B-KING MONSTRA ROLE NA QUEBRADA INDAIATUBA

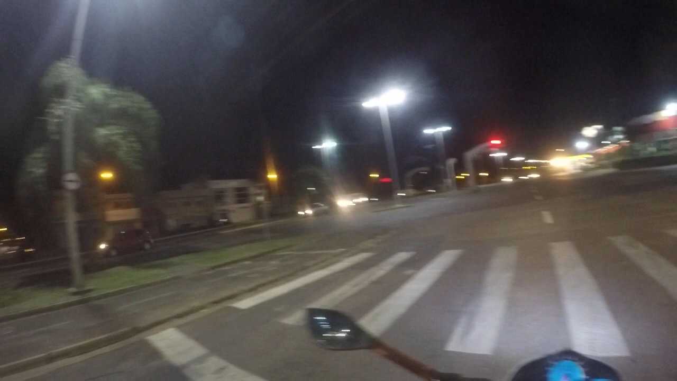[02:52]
Mas isso aí, rolê comigo em Indaiatuba, nós andamos em tudo que é lugar, tio. Que não tem nhanhanhã não, mano.
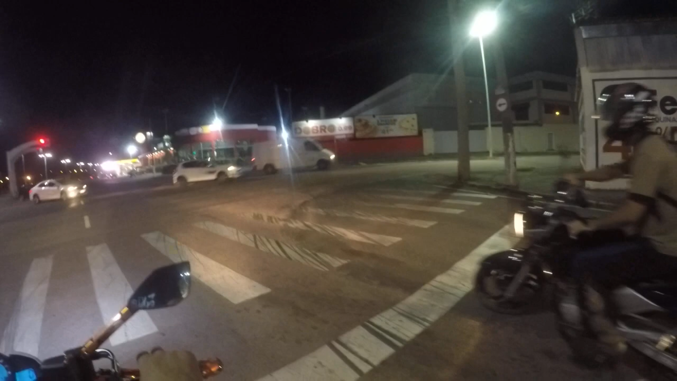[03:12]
E tem moto, tem carro pra caralho, hein, tio. Tem todos os bagulho.